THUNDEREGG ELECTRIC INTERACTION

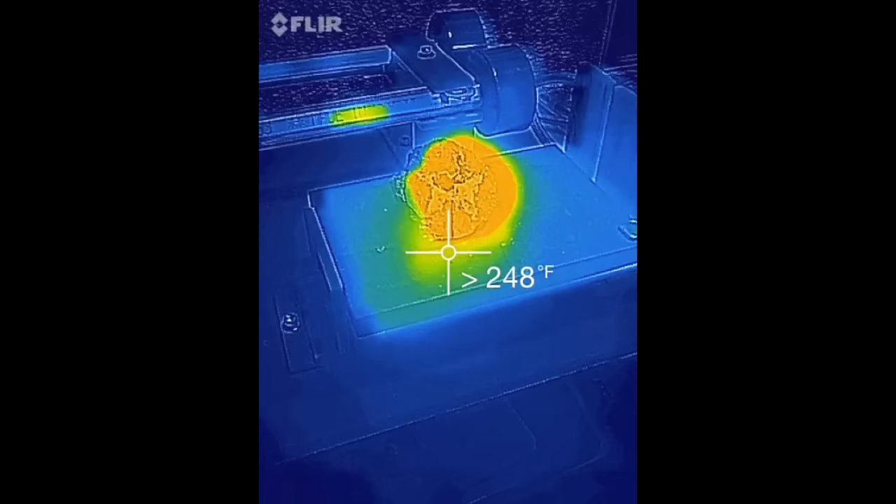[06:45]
A-tube, this is Dive of Fish. Just want to show you, by the way, status post that electrical interaction,
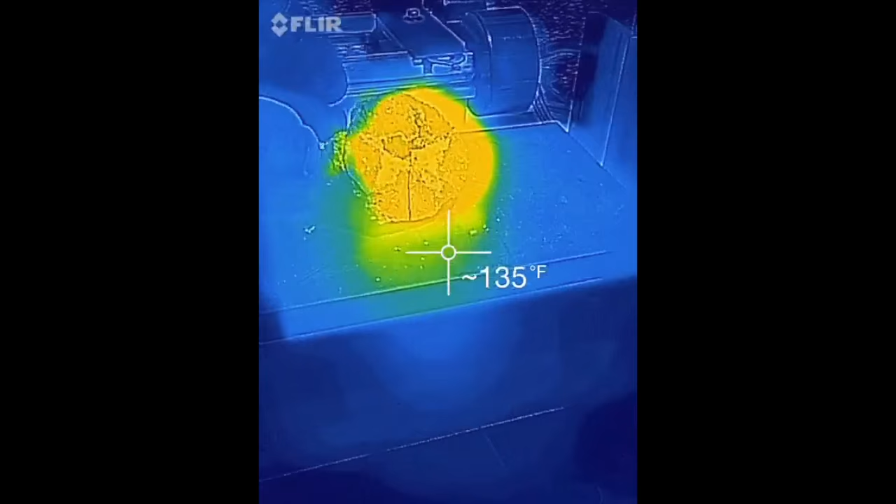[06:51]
On screen: spot 135°F
you can see that that Thunder Egg is exceptionally hot.
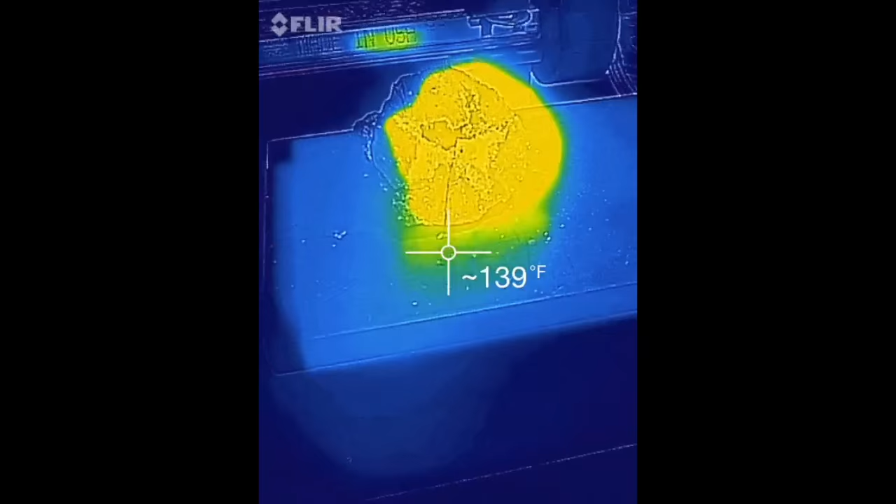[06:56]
On screen: spot 139°F
So again, we can turn on the circuit. We can turn